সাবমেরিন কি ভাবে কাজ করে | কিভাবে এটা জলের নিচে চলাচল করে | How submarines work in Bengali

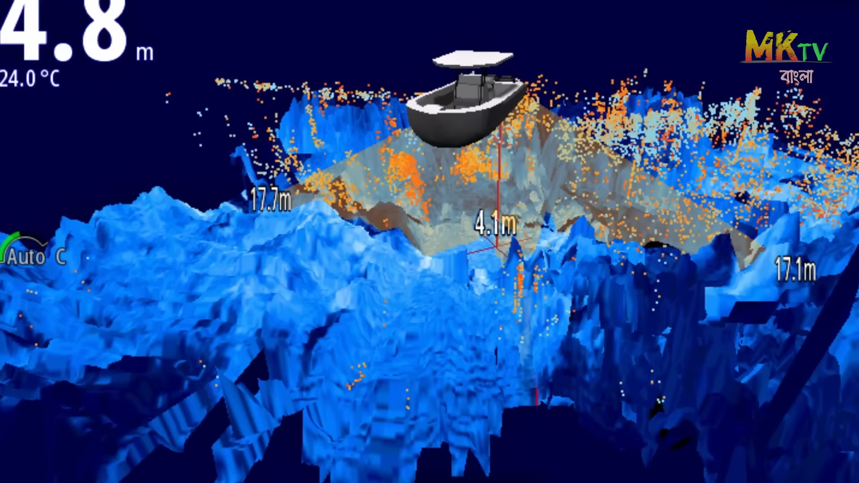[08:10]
On screen: depth 4.8 m, water 24.0°C
সেখানে সমুদ্রের গভীরতা কত, কোথায় উঁচু, কোথায় নিচু বা কোথায় শত্রু সাবমেরিন রয়েছে।